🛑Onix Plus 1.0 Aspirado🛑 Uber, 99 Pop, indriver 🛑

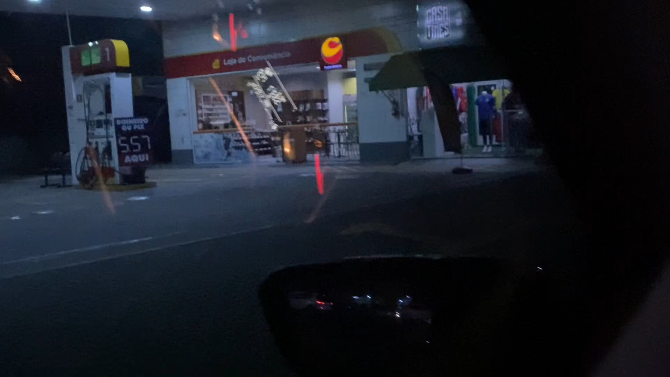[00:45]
E eu parei aqui no posto, ó, pra abastecer, pra botar alguma gasolina, né? Porque eu não quero ficar sem.